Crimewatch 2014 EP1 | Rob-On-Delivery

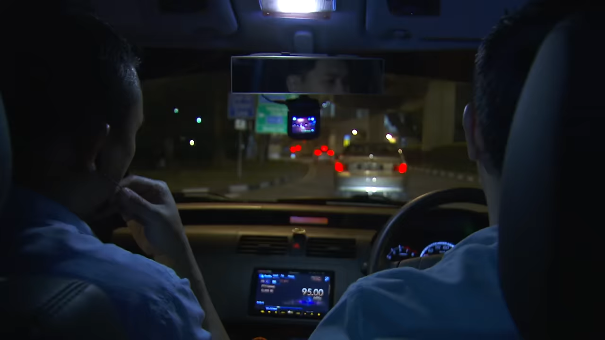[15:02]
Roving one to mark. Roving one to mark. ITA vehicle spotted along Wong Kok Drive. I repeat. ITA vehicle spotted along Wong Kok Drive. Roger that.